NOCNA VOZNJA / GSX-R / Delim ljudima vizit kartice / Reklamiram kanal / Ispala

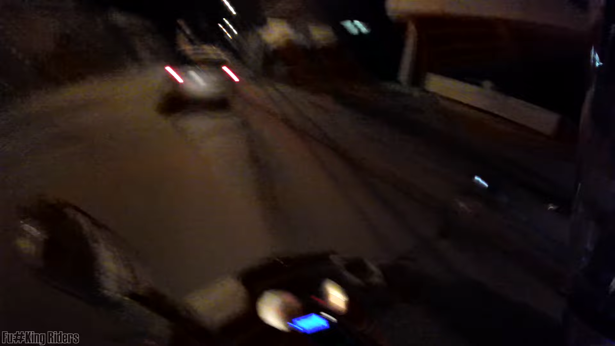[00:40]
Daje Levis Migavac i staje desno. O, Bože, ovo još nisam vidio.
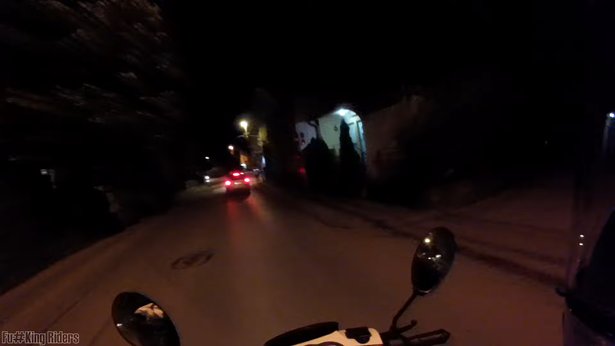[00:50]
Ja, mače.
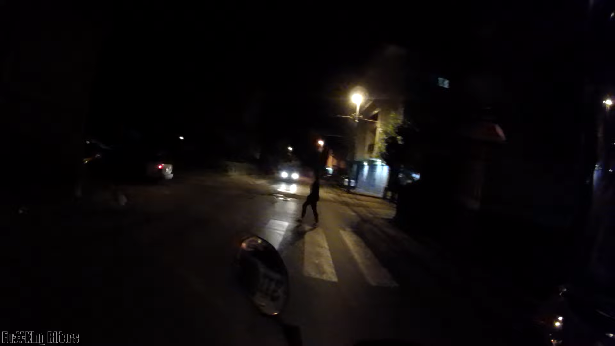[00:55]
O, brate.
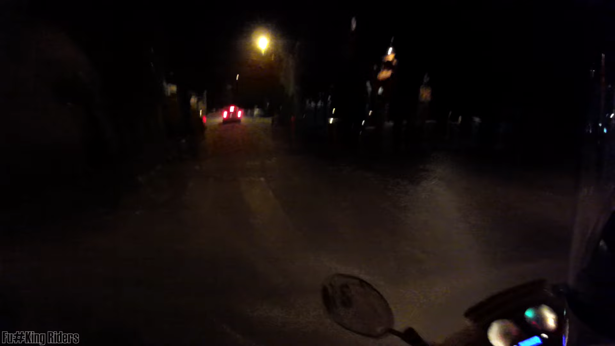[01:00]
I ovaj se nije javio, zbunio se čovjek.
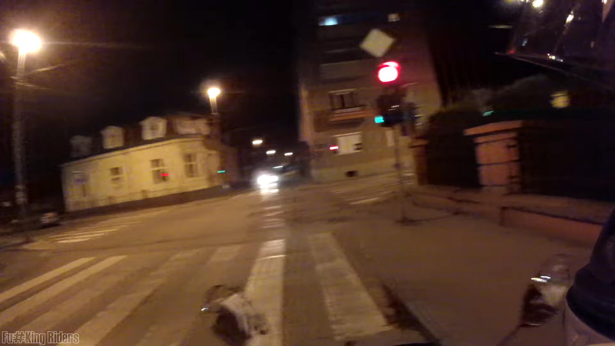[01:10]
A, miris mešavine. Prosto nevjerovatno.
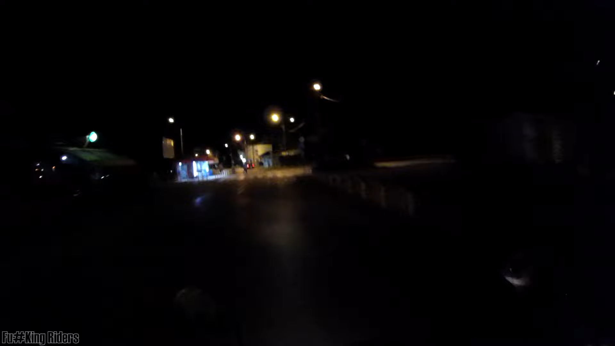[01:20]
Ima dva pešačka prelaza na jednakoj udaljenosti
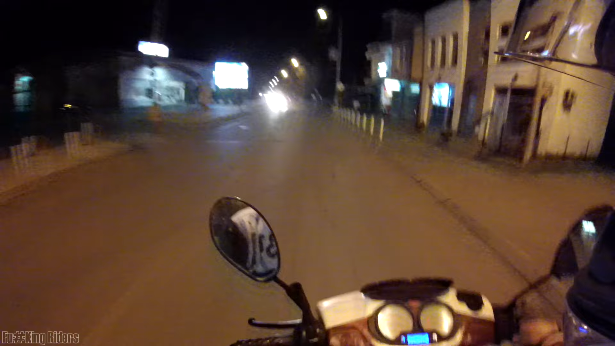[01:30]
sa leve i desne strane i ona preko sredine ulice, brate. Joj, šta ti je Srbin, majko moja?